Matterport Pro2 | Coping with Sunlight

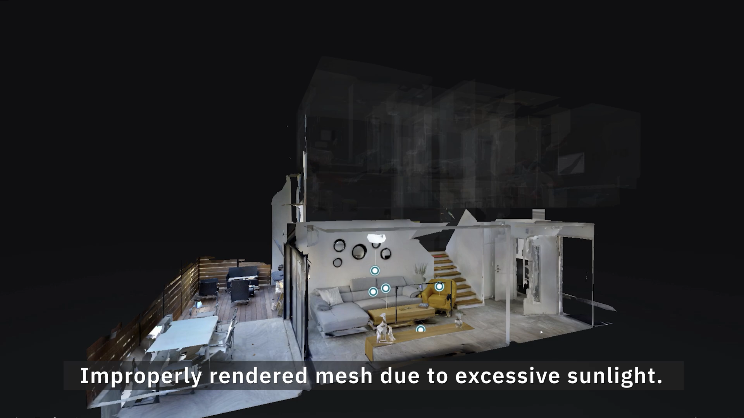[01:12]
depth data can't be collected and the 3D geometry that represents the surface won't be built correctly.
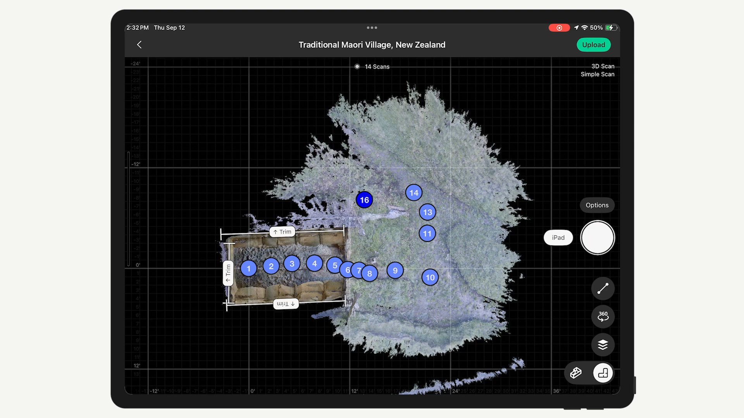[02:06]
Be mindful of that in these situations and always confirm the captured position was properly aligned before moving on.